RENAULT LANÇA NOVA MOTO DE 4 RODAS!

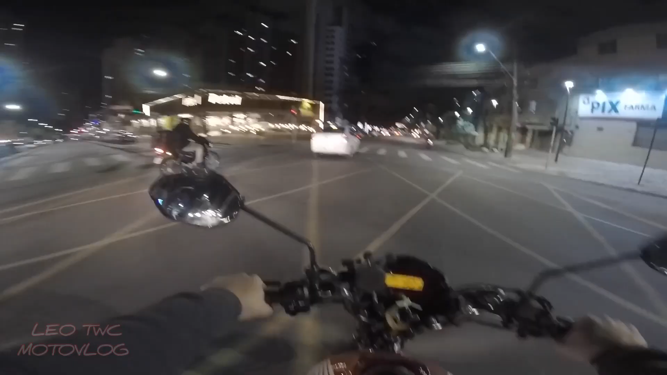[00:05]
Ai, ai, ai Cara, esse carro ia entrar lá
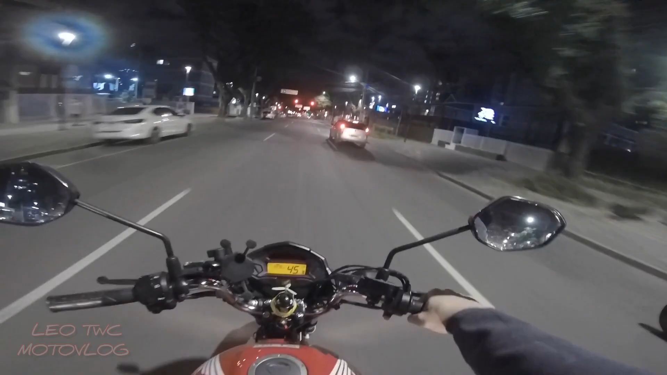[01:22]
Cara, eu passo no meio dos dois, eu acho que tá certo ainda, velho Que pôde Você anda de boa, não tá bom, mano Você anda no corredor, não tá bom O cara quase fala que eu tô errado ainda, velho Não, é pra lascar mesmo, né, velho Tem a faixa da esquerda lá, pra quem quer ir rápido É que pôde, velho Cara, tem um motoca aqui,